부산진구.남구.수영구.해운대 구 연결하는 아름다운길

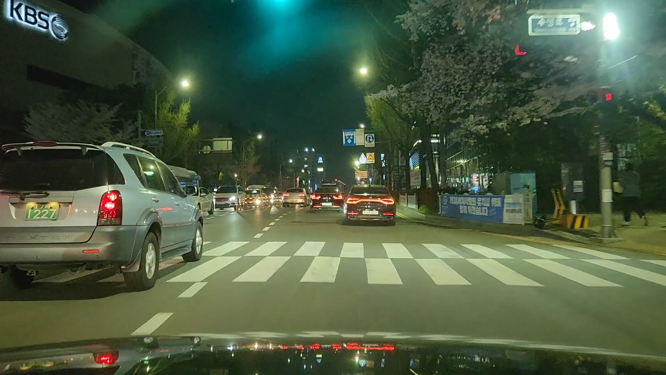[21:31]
해변시장 자 해변시장 이제 남구청 이제 수영세무소 이제 이런데는 상당히 얼마나 잘되겠습니까 그치 수영구청 남구청 사이에 그런 정말로 목을 택해서 전포를 얻어야 됩니다 자 중간에 사람들이 모인다 약속하면은 중간에서 모이자 이러면서 또 여기서 조금만 더
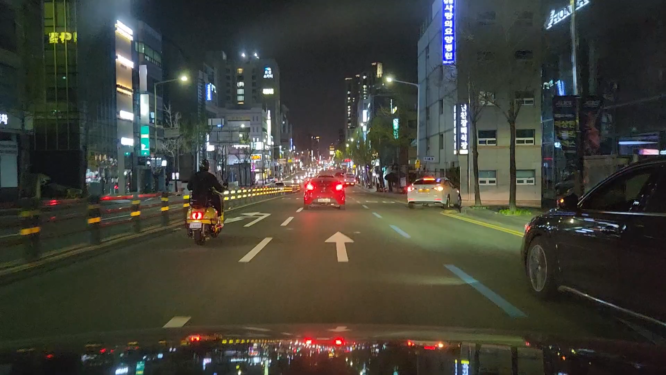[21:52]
가면은 또 부산에서 유명한 병원이 한개 있습니다 자 병원이 갑자기 이름이 생각이 안나네요 자 문화숙 그 강안병원이네 좋은 강안병원 자 좋은 강안병원은 제가 어떻게 잘하는가 하면 아버님이 돌아가실 때 좋은
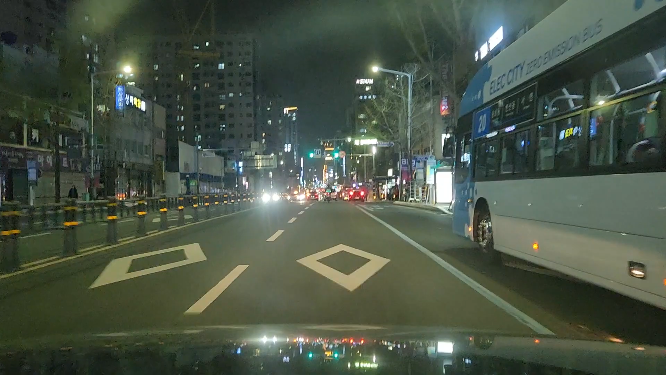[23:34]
해수욕장 입구 교차로입니다 그래서 강안리 가시는 분들은 우여전해가 되니까 강안리 해수욕장이 바로 나옵니다 저는 직진해 가지고 나가겠습니다 자 자모병원도 옛날에 자모 여성병원인데 그냥 여성병원을 안하고 그냥 자모병원이네요 자 여기 조금 더 지나면은 한나라
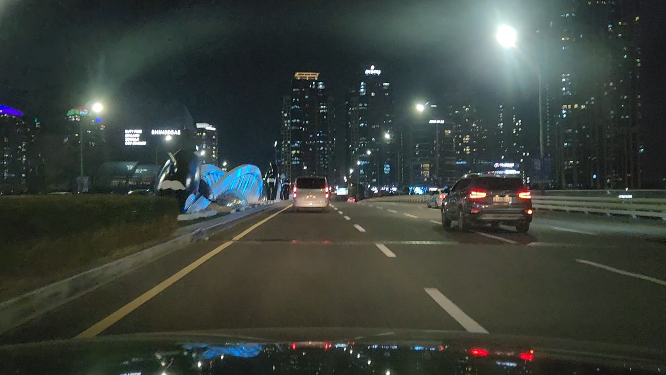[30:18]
센텀입니다 센텀 신세계 자 신세계 백화점이 동양체대의 백화점 아닙니까
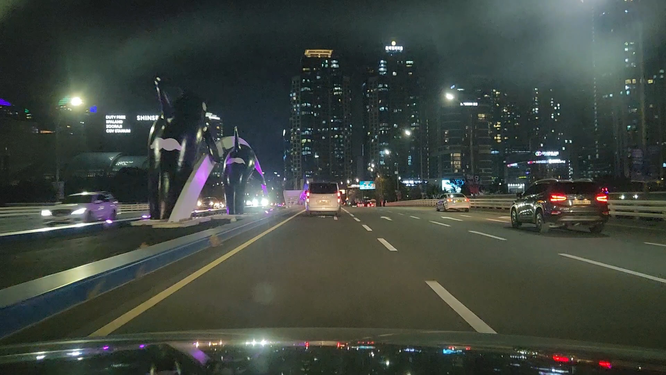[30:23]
자 공기가 틀리죠 해운대쪽으로 쫙 넘어오니까 자 이 신세계 백화점 좌측으로 해가지고 좌회전 한번 해보겠습니다
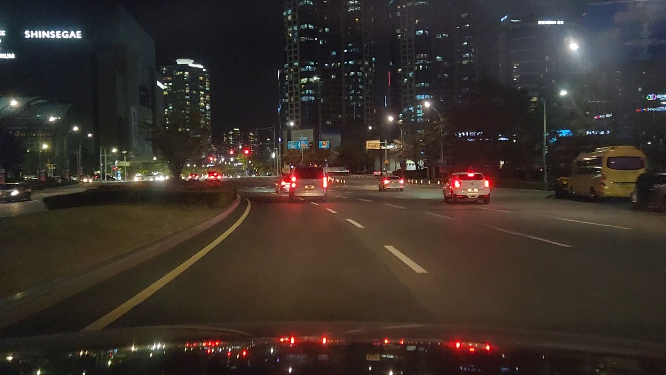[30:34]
자 좌회전 자 여기에서는 제가 길을
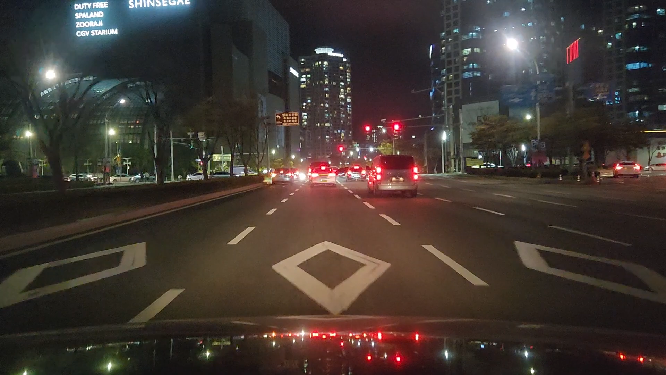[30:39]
내비를 안 켰기 때문에 까빠가다 길을 이제 한번 보면 고화되뿝니다 이게 사실 롯데갤러리움 신세계백화점 KNN 영하의 전당 이쪽편에 지금 다
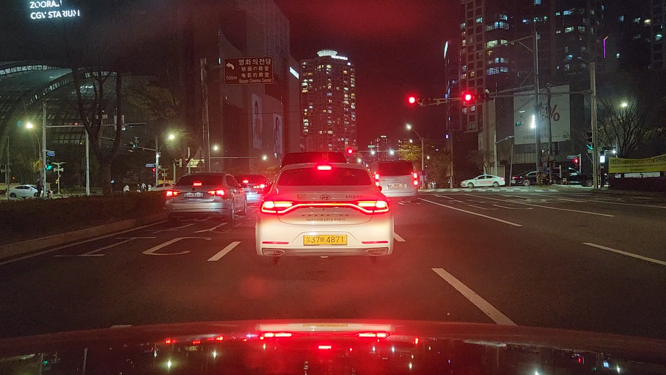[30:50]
붙어가 있습니다 좋은데는 우측으로 가면 마린시티 가는길 자 직진으로 가면 저 장안 좌천 해운대 신시가지 자 이래 신시가지 연결되고 자 트럼프 월드도 있고 트럼프 빌딩도 있고 자 신세계협회 롯데백화점도 있습니다 조금 더 가면은 홈플러스도 있고 이게서 우측편으로 해가지고 조금 더 가면 홈플러스가 있고 상당히 상당히 여기가 정말로 부산에서 최고의 명소
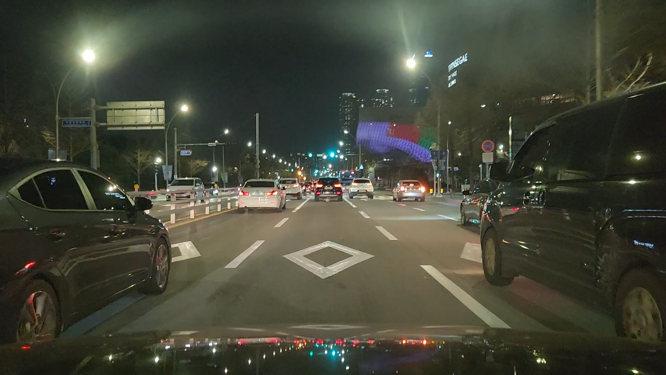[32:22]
지하 2층에 들어가면 사진찍는다 아닙니까 거기에도 아파트가 한 삼성세대가 사니까 사진 안찍어 놓으면은 차차 달려면 좀 헤매니까 자 우측편에 보면은 부산영화의 전당입니다 신세백의 백화점은 싹 지나왔는데 부산영화의 전당이 보이네요 상당히 자 네온사인이 색깔이 왔다리 갔다리 변하고 자 이게 보아이피 버스도 되어가 있고 자 이게 상당히 영화진흥위원회 또 사무실도 있고 자 상당히 자 앞에 가면
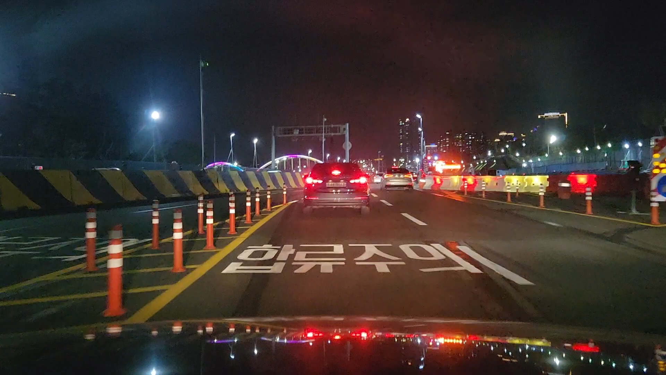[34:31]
통과하는 차들이 있답니다 바로 날라와가지고 합류지점이기 때문에 상당히 여기에 조심을 해야 됩니다 합류지점이기 때문에 빨리
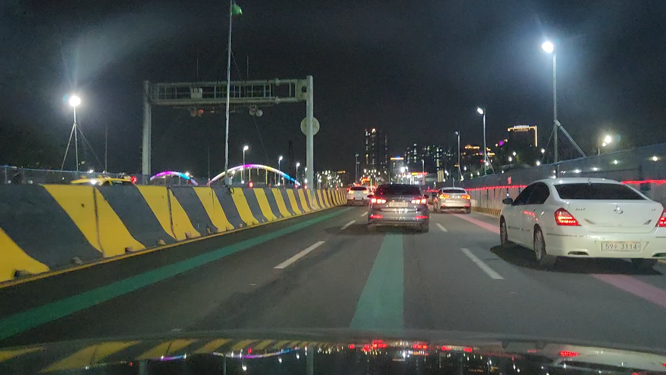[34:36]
1차선으로 딱 붙어 줘야 됩니다 자 1차선 붙어서 안전하게 가고 있습니다 자 자 여러분 상당히 오늘 영상의 코스가 멋진 코스죠 여러분
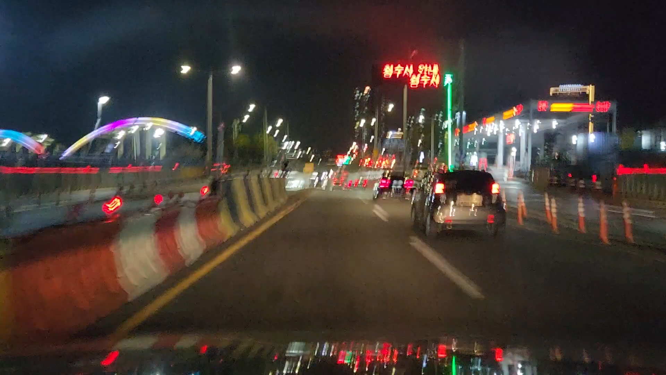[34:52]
자 여기서 또 지하차도 진행하겠습니다 수영강 지하차도입니다 수영 자 수영강변 지하차도로 통과하였습니다
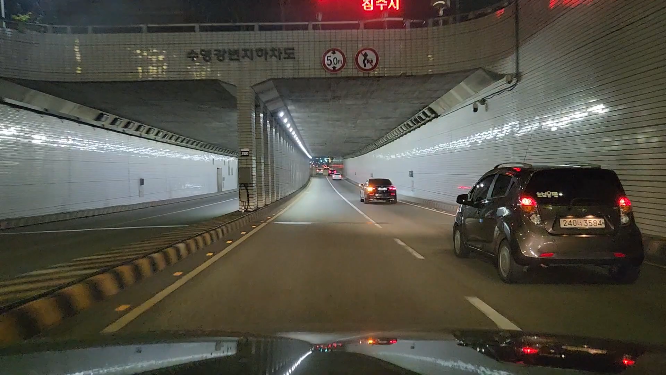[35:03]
제가 부산의 아름다운 길은 영상작업을 한 열편정도 했는데 그 편에서 최고의 아름다운 길로 지금 생각이 드네요
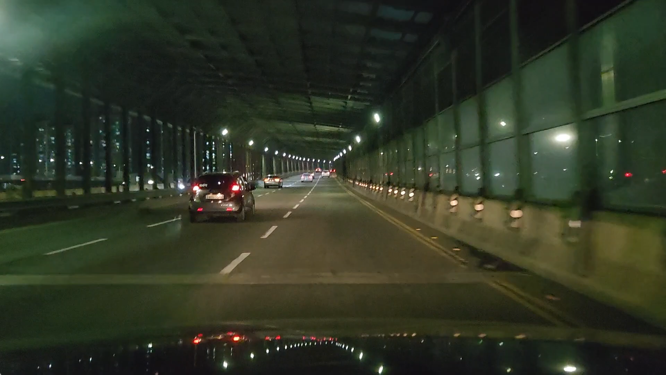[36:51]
반여동 롯데 아파트 이런게 진짠데 그것도 아파트가 지금 이름이 센텀자가 붙어야지 아파트가 좋은 아파트로 된다 자 이제 좌측편에 건너편에도 센텀 센텀 SK 붙인다 아입니까 그러니 제가 보니까 아마 센텀 롯을 하나 만드는 게 나은 것 같아요 우리는 해운대구에서 자 최고 좌측에
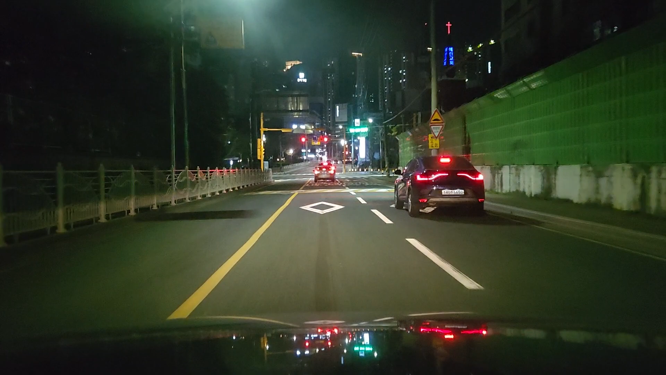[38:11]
자 여기서 저는 자 이 좌측편에 꿈에 그린 또 직진 보면은 드샤 우측편에 왕자아파트 현대아파트 상용 KCC 스웨첼아파트 상용아파트 정말로 많습니다 와 아파트 소개하니까 목이 딱딱한데 자 여러분 여기 꿈에 그린 아파트 자리가 옛날에 대우실업 유명한 대우실업 자리였습니다
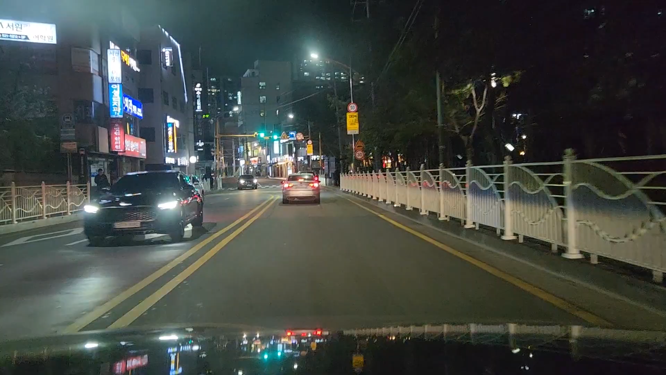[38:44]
자 대우실업 자리였는데 상당히 고용차 창출도 많이 했는데 대우실업 자체가 없어졌을 것 같네요 대우실업이 옷 같은거 만드는 회사였는지 무슨 회사인지도 잘 모르겠습니다 그런데 대우실업이 상당히 여기에서 자 여기 대우실업 대우자동차 태강산업 풍산금속 자 이게 파크랜드 공장이 상당히 많이 있습니다 그래가지고 사람들이 많이 살았어요 근데 공장 다 이전하고 태강산업 또 비례하지 뭐